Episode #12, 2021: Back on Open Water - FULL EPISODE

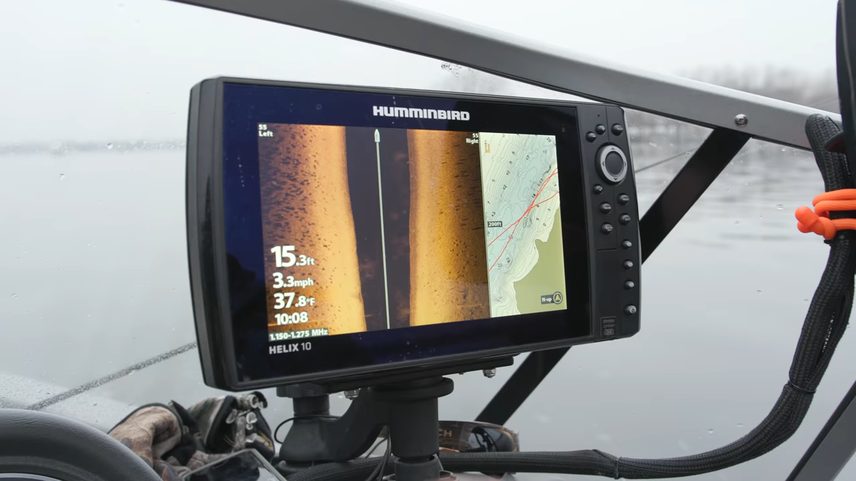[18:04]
On screen: depth 15.3 ft, water 37.8°F, speed 3.3 mph
There's a couple right there. Yeah. You know, you can go through and scan. The key is to set your chart speed to your ground speed.
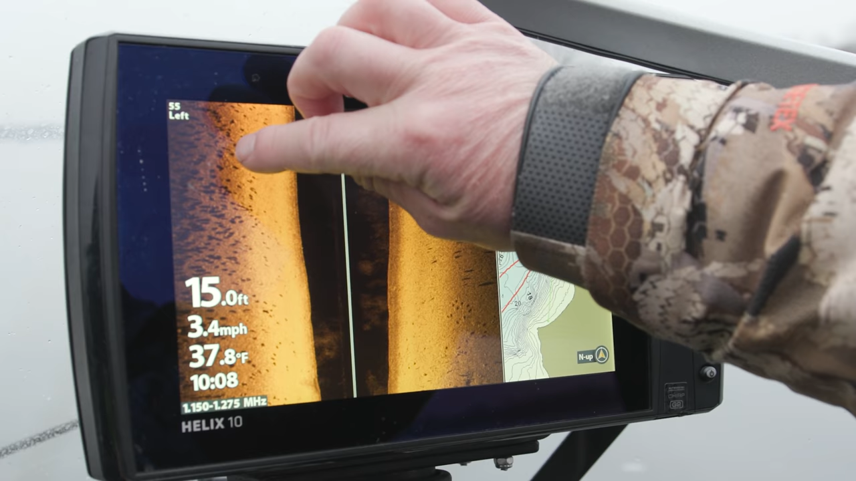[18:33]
On screen: depth 15.0 ft, water 37.8°F, speed 3.4 mph
I mean, look at them. You can see those walleyes right now and those little black dots are the walleyes. Those are the walleyes. Yeah. You can see that brighter streak. Right.
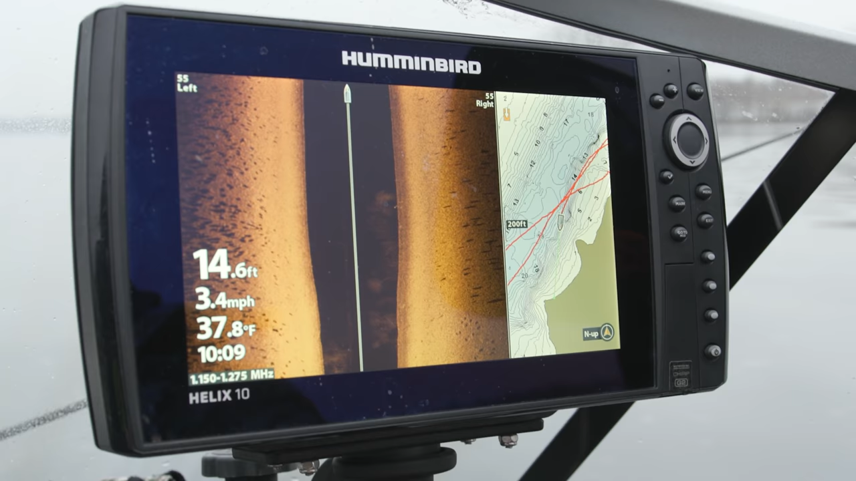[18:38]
On screen: depth 14.6 ft, water 37.8°F, speed 3.4 mph
And that's, that's the sonar hitting the object. And then the black dot that you're seeing is actually the shadow of the fish.